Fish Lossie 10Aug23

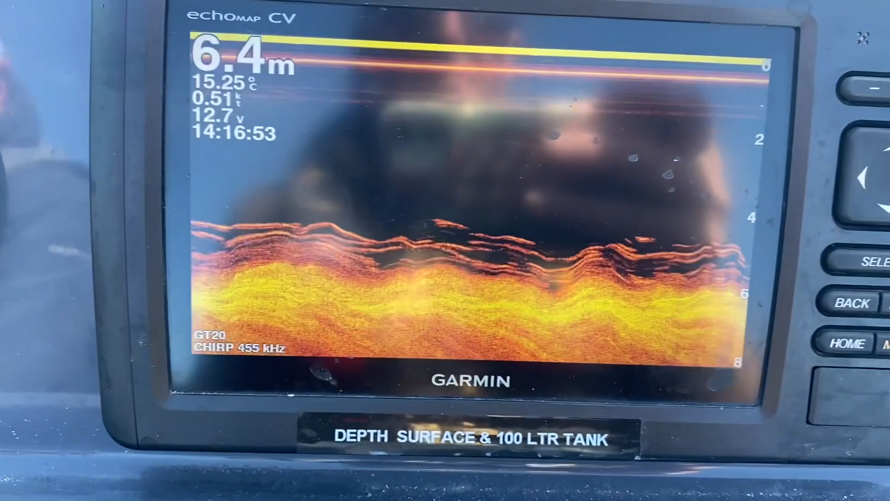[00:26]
On screen: depth 6.4 m, water 15.25°C, speed 0.51 kn
fish on the seabed half a mile off the skerries
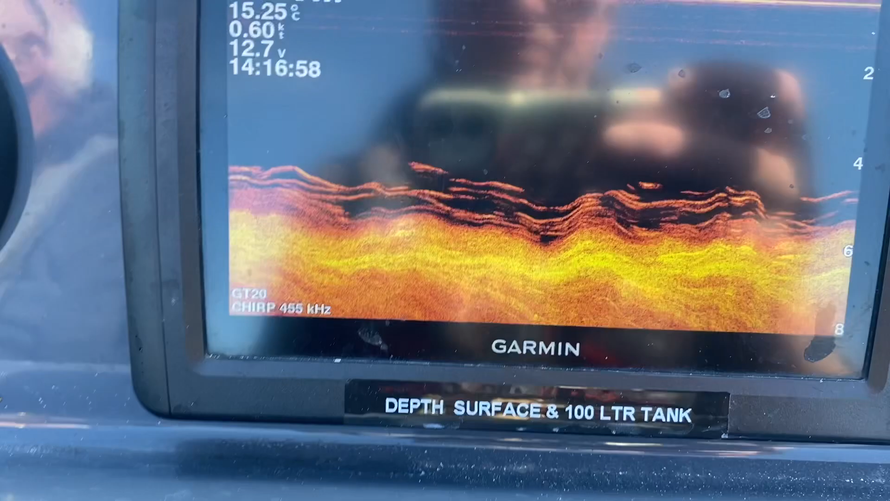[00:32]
On screen: water 15.25°C, speed 0.60 kn
the end of the skerries they're all pollock
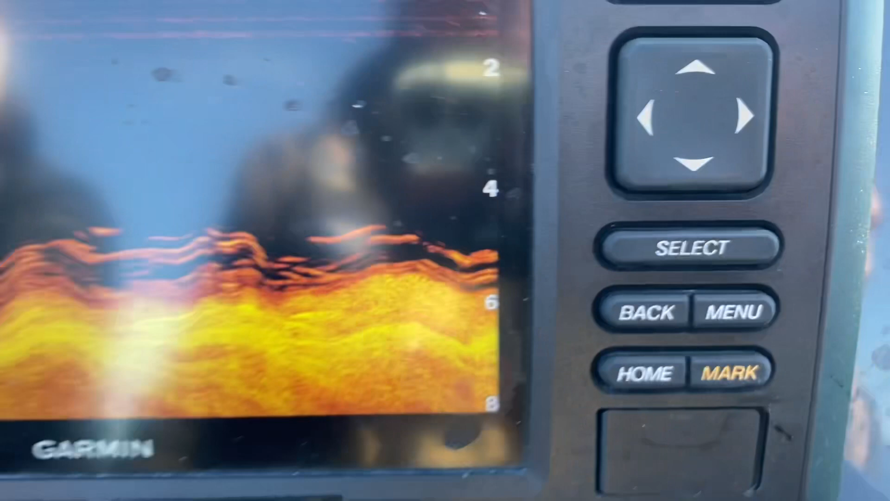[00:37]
one this time so here we go again yeah they're nice fish but